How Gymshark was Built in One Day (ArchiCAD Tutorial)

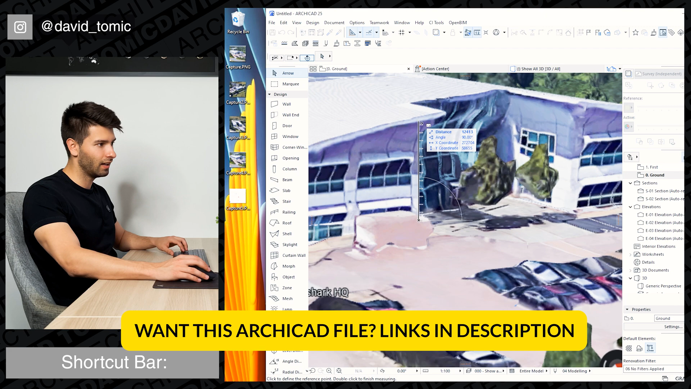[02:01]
about 12 and a half metres in the middle. Coming back into 3D, we'll see those walls have skyrocketed all the way up.
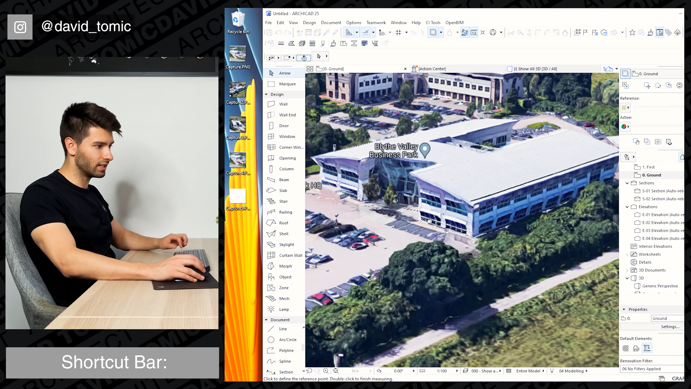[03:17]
What we see is four identical windows across the front face of this building. So we're talking about 6 metres wide, 3 metres high in total.
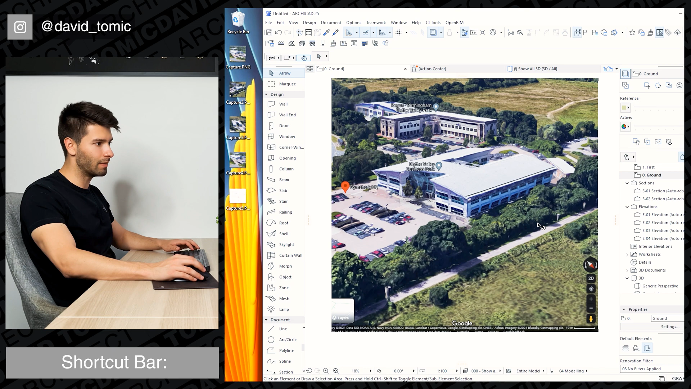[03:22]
We can start by utilising window 25. So we're going to change that to 6 metres wide, 3 and a half metres tall,